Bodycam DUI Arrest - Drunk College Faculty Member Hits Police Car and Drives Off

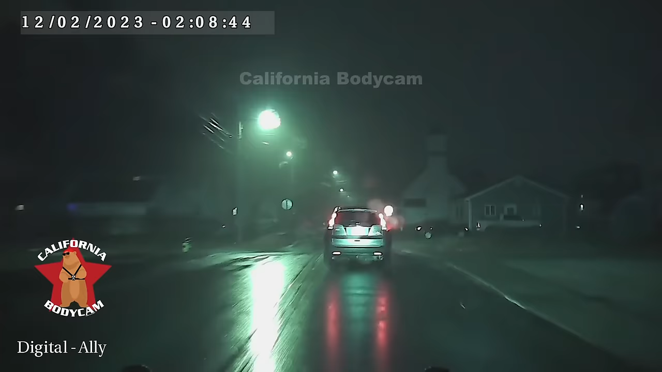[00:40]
We just had a vehicle strike. Moomy's vehicle on behind it. Clough and... Manville. Dude, you're going to have to come this way.